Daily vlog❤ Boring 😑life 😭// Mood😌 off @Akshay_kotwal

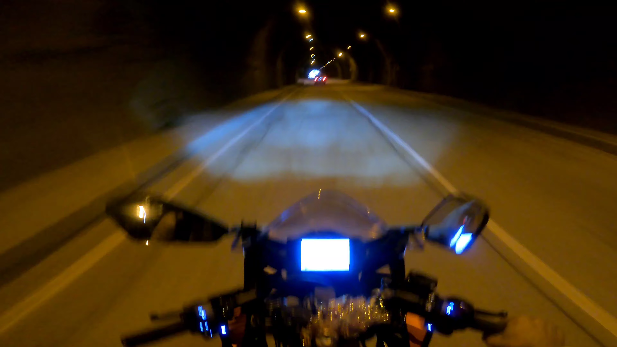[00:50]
तो अब यहाँ से आगे जो आज की मेरी राइड है वो ये हो रही है यहीं से शुरू।
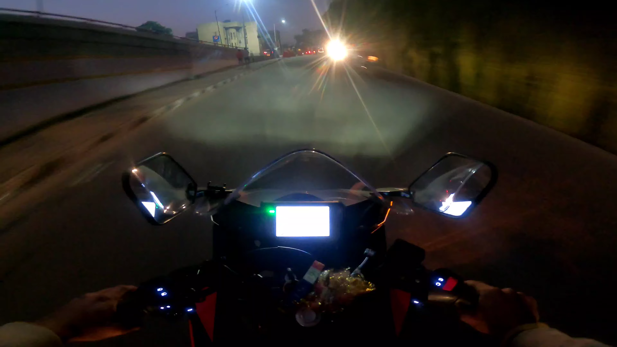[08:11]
हाँ बन गई। क्या दिखाना है? क्या है? तो गाइस अभी आप देख सकते हो यार, हो गया अंधेरा। तो यहाँ से भाई आपका जाएगा वापस एक फुल पावर बवाल वाली स्पीड के साथ और राइड के साथ।
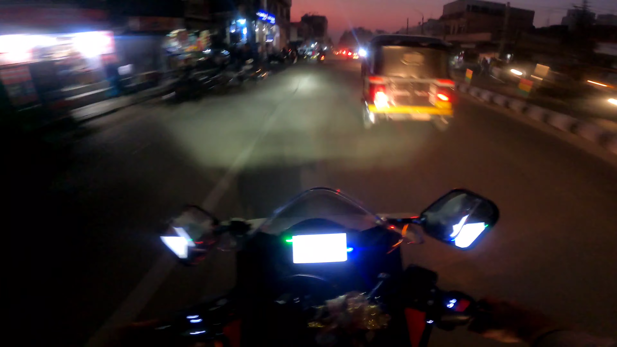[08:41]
अभी रांग भी चलेगा जहां से भी, यानी कि